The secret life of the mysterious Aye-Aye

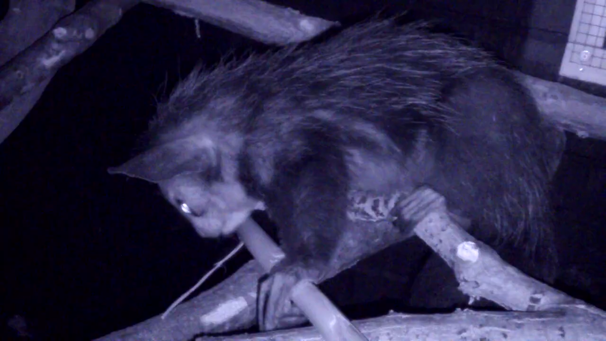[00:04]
It is a nocturnal primate, a lemur, specifically from Madagascar, and we have two here at London Zoo called Tanny and Sally.
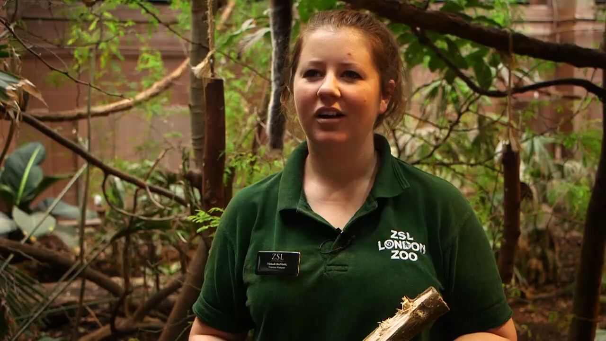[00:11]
Aye-eyes have some wonderful adaptations to help them find their food in their natural home.
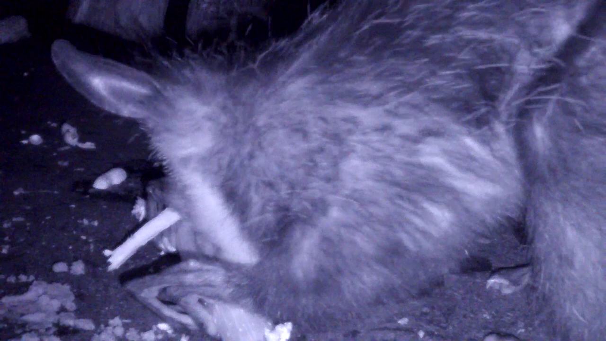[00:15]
They have a special modified finger, so on their hand they have a really long one, which is a little bit like a Swiss Army knife.
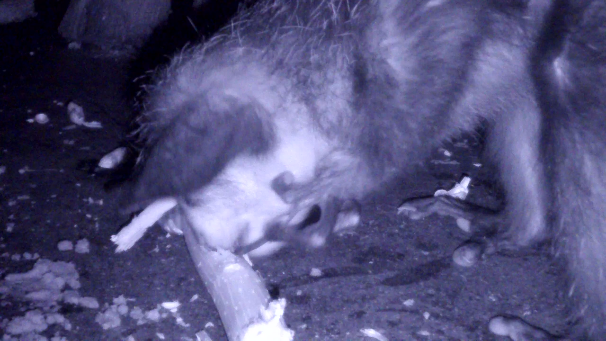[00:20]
It's on a little special rolling ball socket, a bit like your shoulder, so they can move it around really cleverly, and what they do is they use it to tap on bits of wood,
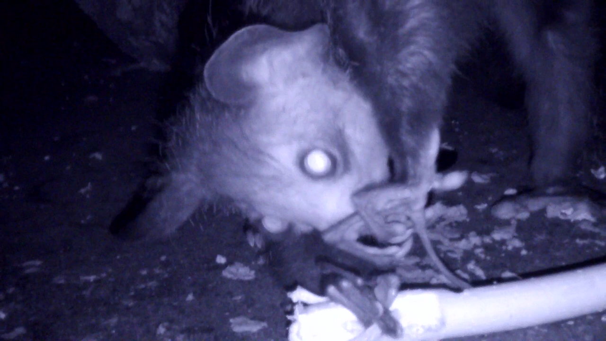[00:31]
looking for bugs, and then they listen with their big ears, and when they hear movement inside the wood, then they'll know there's a bug in there to eat.
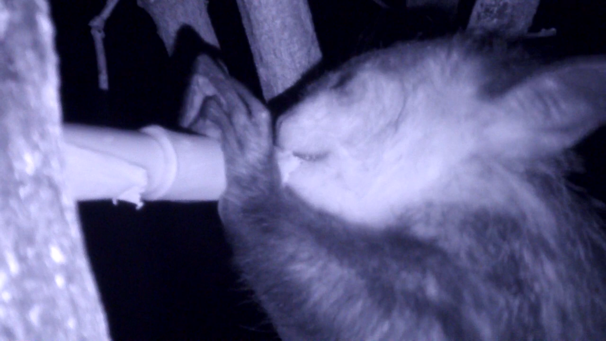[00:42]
So they've got really strong teeth, a bit like a rat. They'll chew into the wood, big hole, and then use the finger to winkle out the bug.
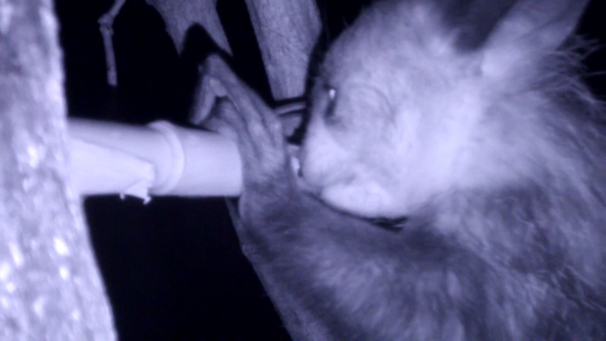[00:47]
As enrichment for the aye-eyes, we try and simulate that natural behaviour by providing them with bits of wood that we have put bugs in,
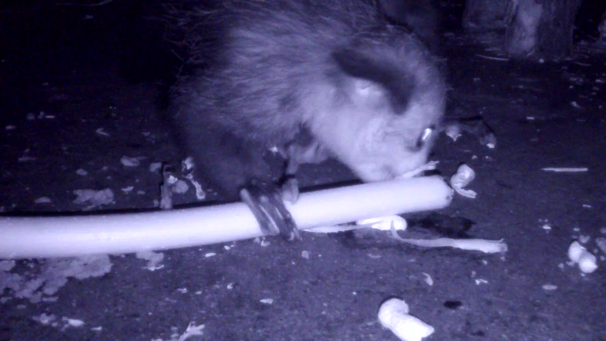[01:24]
So you can see here some handiwork by one of our aye-eyes.